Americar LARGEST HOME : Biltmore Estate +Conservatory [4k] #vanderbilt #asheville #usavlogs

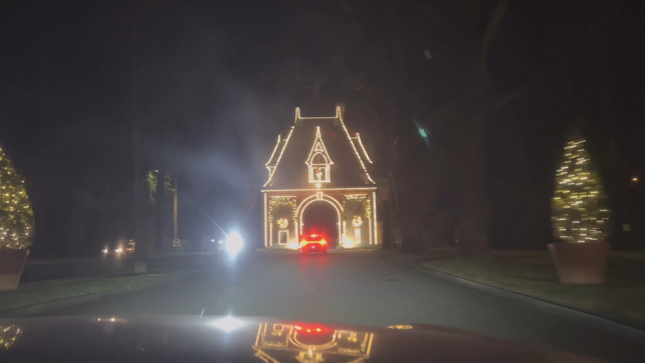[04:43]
সন্ধ্যা হয়ে গেছে আর আমরা চলে এসেছি এস্টেটে এস্টেট কিন্তু আমাদের হোটেল থেকে খুবই কাছে 10 মিনিটের ড্রাইভ এই যে এন্ট্রেন্স এস্টেটের কী সুন্দর
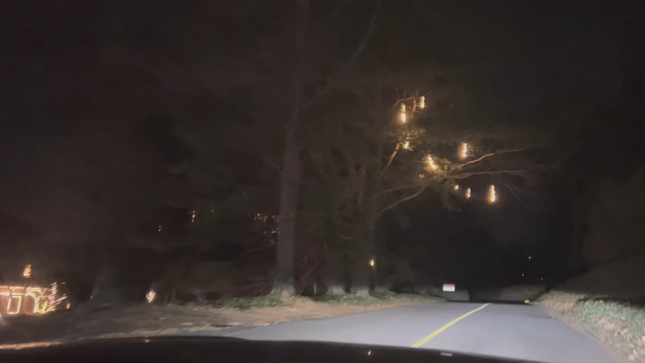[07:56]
মানে পার্কিং লট থেকেও বাড়ির ডিস্টেন্স 8 মিনিট। এই যে এখানে গাছের মধ্যে কী সুন্দর আলো জ্বলছে, এটা কিন্তু বিশাল জমি নিয়ে,
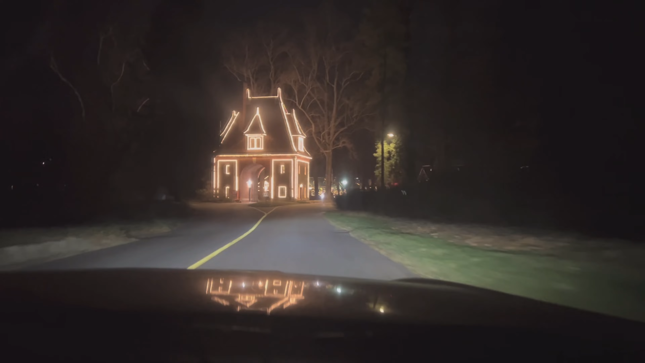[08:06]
গাছপালা নিয়ে অবস্থিত একটা এস্টেট, সবচেয়ে লার্জেস্ট প্রাইভেট এস্টেট।
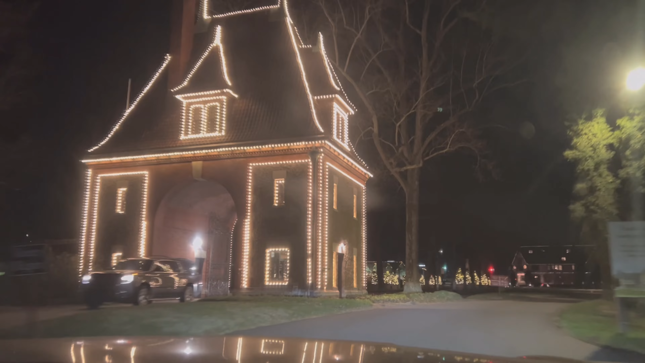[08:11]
তো এখানে আবার যেই রাস্তা দিয়ে আমরা ঢুকেছিলাম ওই রাস্তা দিয়েই বেরোলাম। কী সুন্দর এটা সাজানো লাইট দিয়ে।
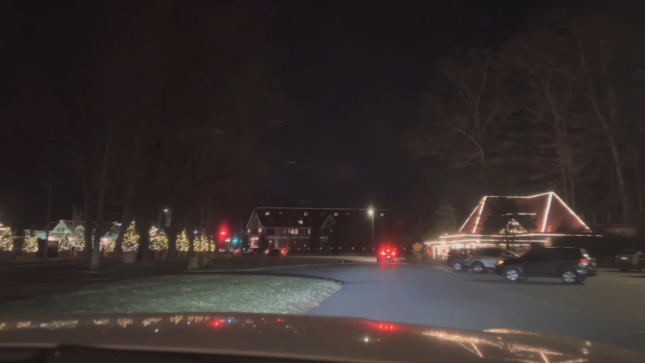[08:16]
এটা হচ্ছে আশেপাশের দোকানপাটগুলো, মানে স্টারবাকস আর অন্যান্য দোকান, ওইগুলোতেও কিন্তু সেম থিমের আলো।
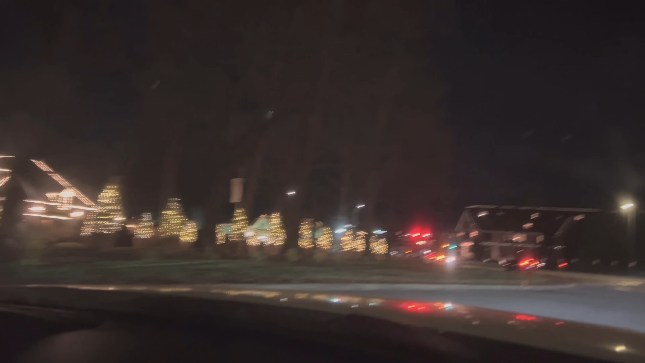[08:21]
এই যে আশেপাশে এই দোকান, তো দোকান পেরিয়ে আমাদের হোটেল পড়বে, হোটেলে এখন ঢুকে যাব।